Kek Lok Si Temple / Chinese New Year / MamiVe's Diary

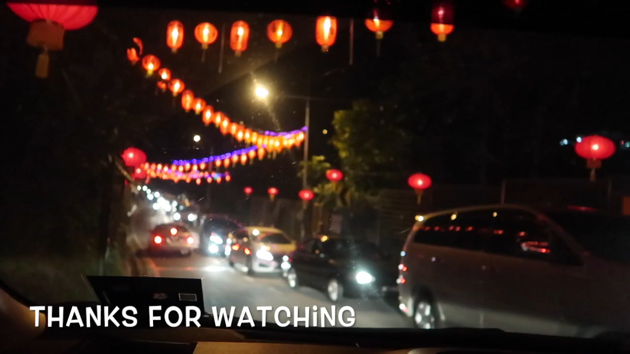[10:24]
Wih, nyampe di bawah tuh. Wow, ini kita sudah di bawahnya ini. Tuh antrian mau naik ke Keloxi panjang begini.